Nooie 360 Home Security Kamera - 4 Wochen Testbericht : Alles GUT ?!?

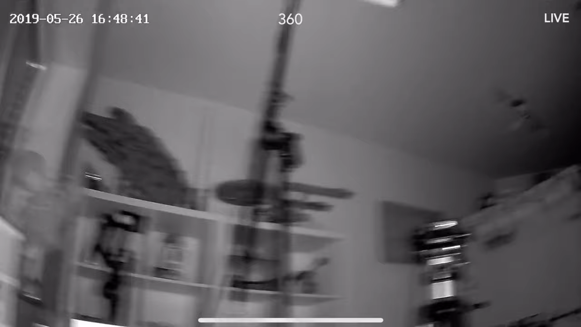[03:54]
der nachtmodus im dunkeln bestens einfach alles bestens also ich kann echt
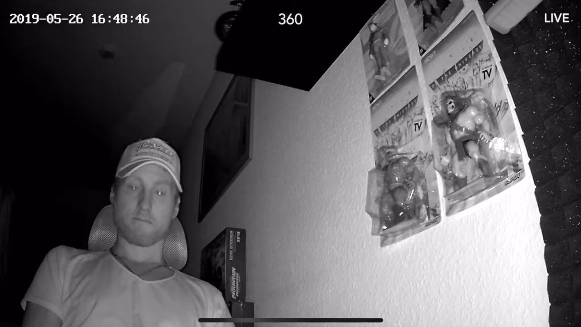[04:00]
nicht meckern und das auch zu dem angebotenen preis